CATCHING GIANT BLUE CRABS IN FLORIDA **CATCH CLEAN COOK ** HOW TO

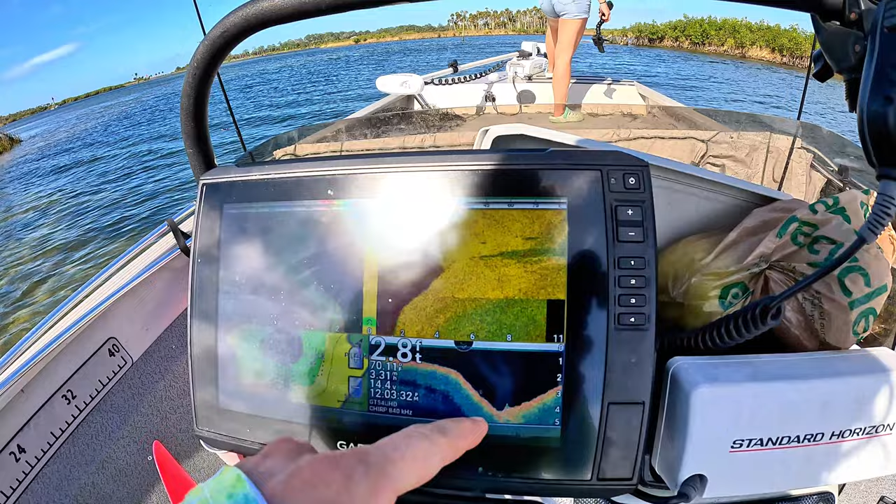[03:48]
looking at there's a big drop there And then when I turn sideways here you'll see yeah there you go So you can see There's a ton of giant rocks right there if you know how to read this you know that's pretty crazy looking
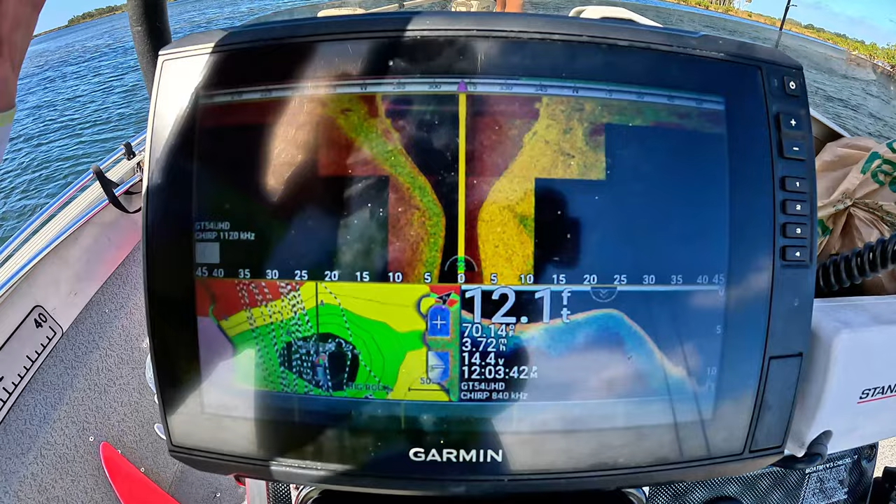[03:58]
On screen: depth 12.1 ft
And uh so you just really got to know where you're going If you don't you can really do some damage to your boat around here